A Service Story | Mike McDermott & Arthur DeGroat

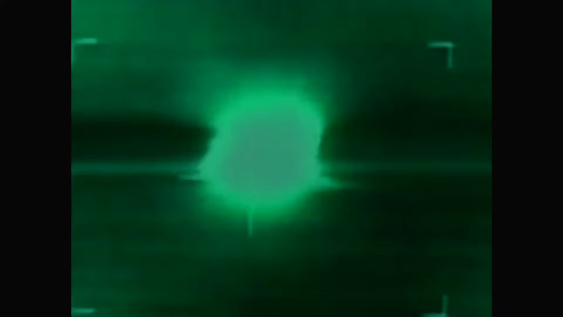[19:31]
the Iraqis we were opposing did not have the night vision capability that we had or the